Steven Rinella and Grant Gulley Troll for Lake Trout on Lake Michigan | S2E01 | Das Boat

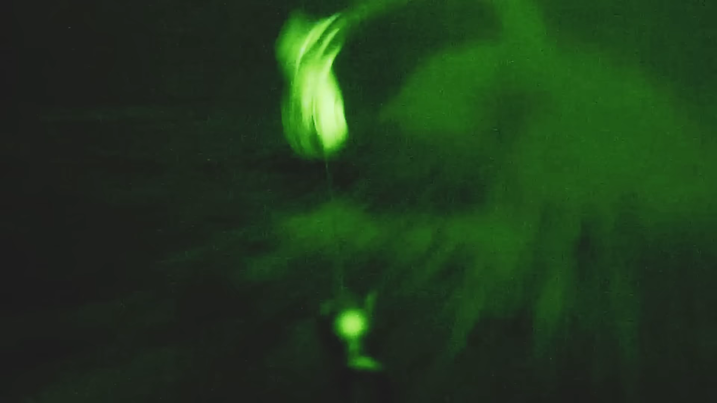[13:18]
We're digging bottom with that diver, so it's digging along the bottom, kicking up that sand, and this is spinning around and slamming into the bottom.
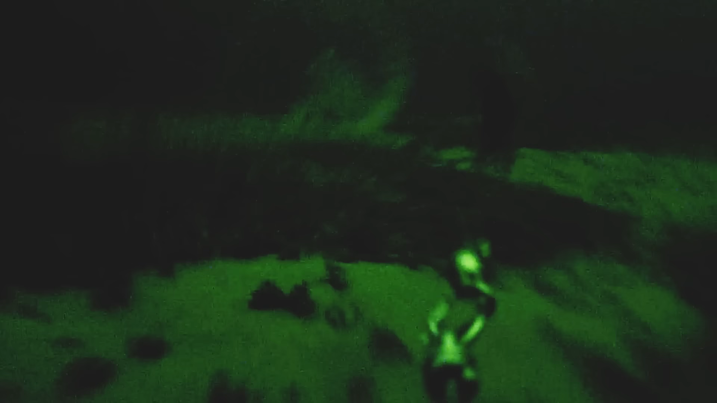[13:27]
We want it to actually dig right into the sand, hitting the top of those sand ripples as we're going by it.